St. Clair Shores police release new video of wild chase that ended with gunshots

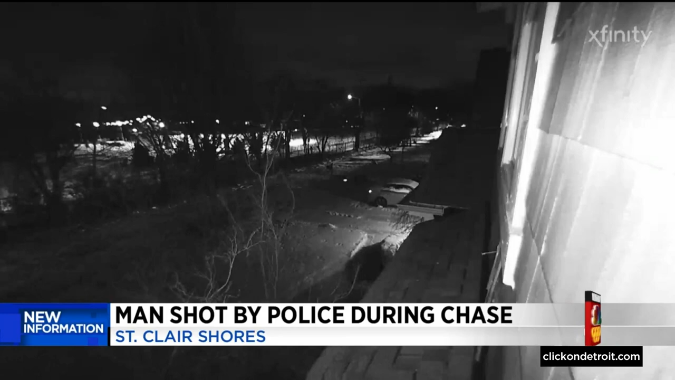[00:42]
It was shortly after 9 p.m., January 28th, when this home security video shows the car heading to the end of Revere and officers stopping behind. Moments later, you can see the vehicle headed back toward officers who are out with guns drawn.